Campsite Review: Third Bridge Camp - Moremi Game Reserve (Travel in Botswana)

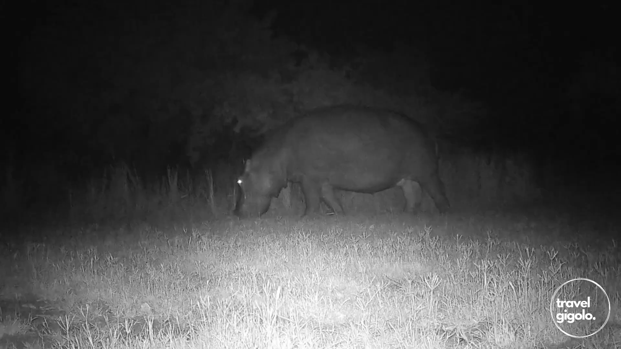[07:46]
There are elephants as well. For example, there are hippos as well that will come around the campsites and eat the grass and so on. There are baboons, monkeys, impala.